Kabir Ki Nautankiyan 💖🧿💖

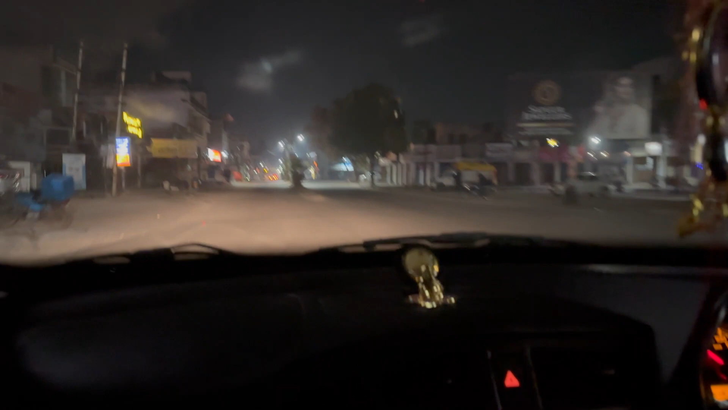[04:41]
तो देखो कहां से दूद मिलता है तो गाइस फाइनली एक शॉप खुली हुई यह पता नहीं यहां पर दूद मिलता है कि नहीं मिलता और कबीर का बैन वज रहा है क्योंकि पापा चले गए यह देखो
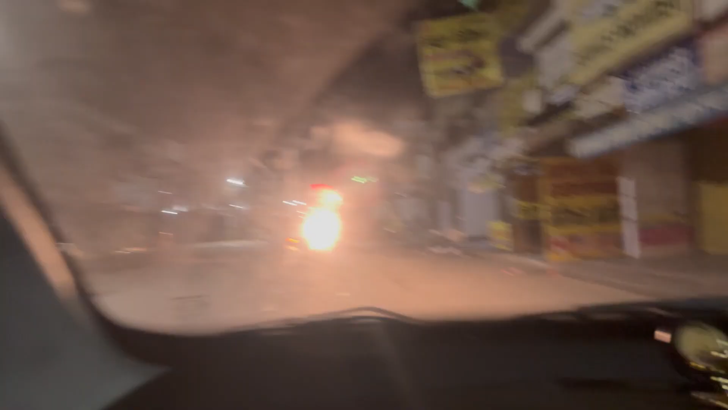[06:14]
यह गारे वजे तक खुली होती है सामने से गाड़ी आ रहे है रिफ्लिक्शन पढ़ रहा है यह देखो यह